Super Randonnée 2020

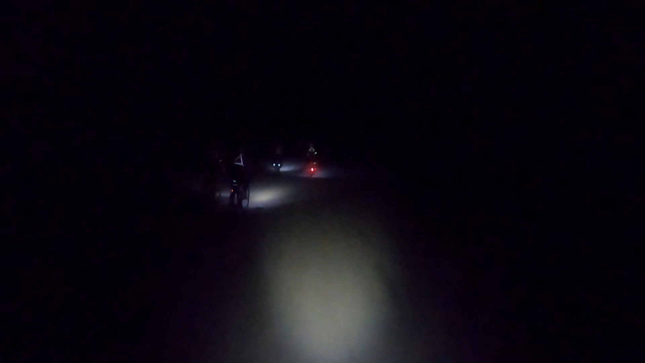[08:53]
See the lights in front? That's the only thing I can see. I can't see anything behind me.